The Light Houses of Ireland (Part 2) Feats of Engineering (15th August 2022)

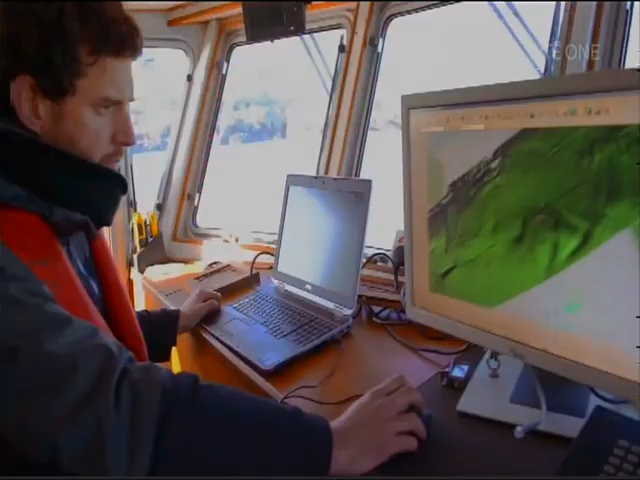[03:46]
the infomer program was started in 2006 to survey the coastal waters
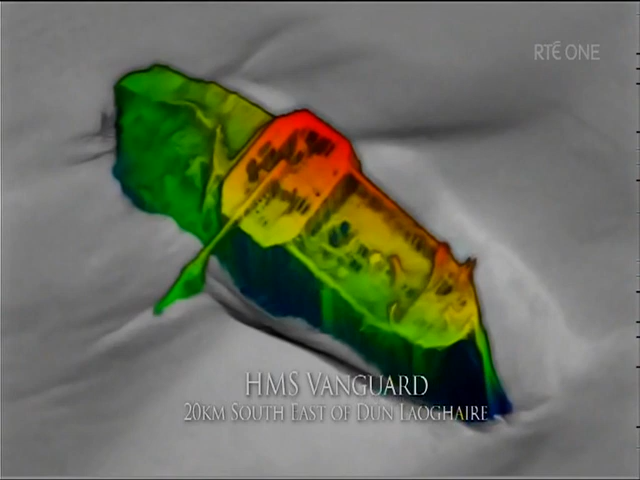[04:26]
we get really accurate detailed maps of these valuable heritage assets
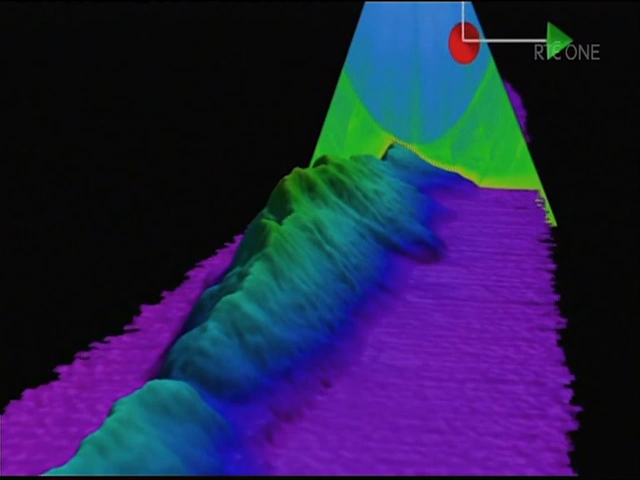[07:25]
side as the ship moves forward and that that allows
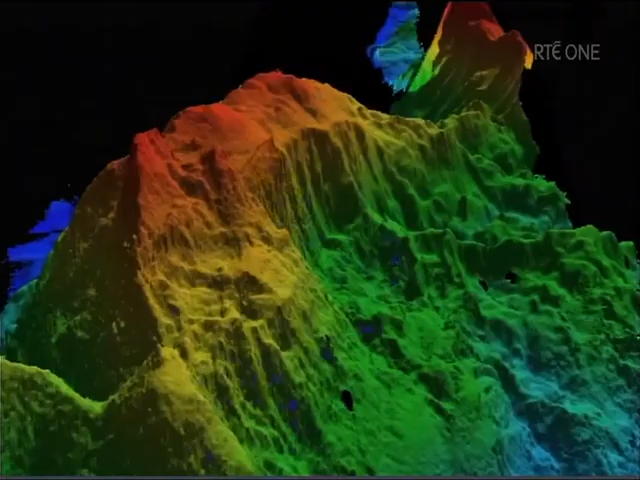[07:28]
us every 10th of a second to just
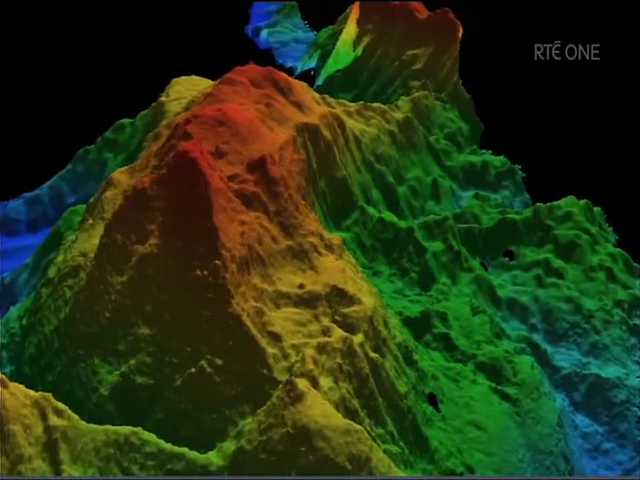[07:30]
build up a really really accurate 3d terrain model of the seabed
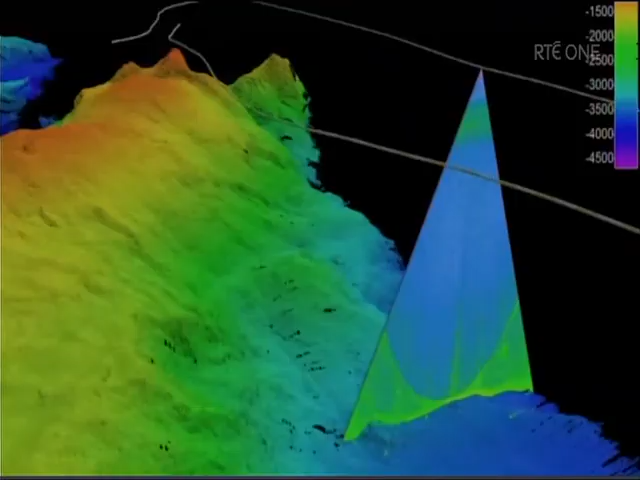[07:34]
in those days they would have picked up pretty much everything along the line that they traveled however in between the lines that they traveled there
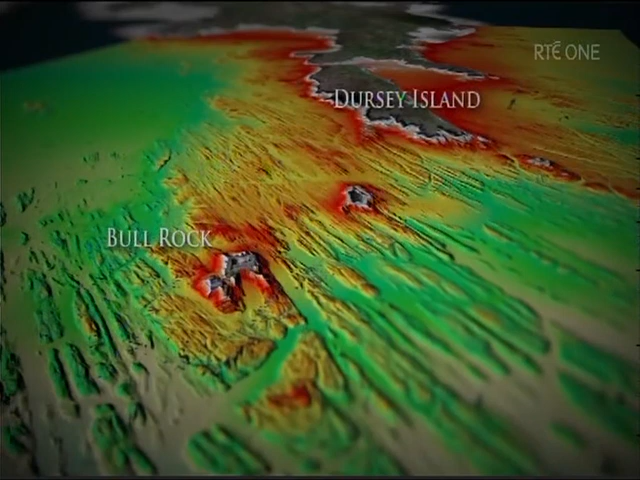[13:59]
waterscape or seabed area around here has these rock features standing proud which is effectively an extension of the peninsula underwater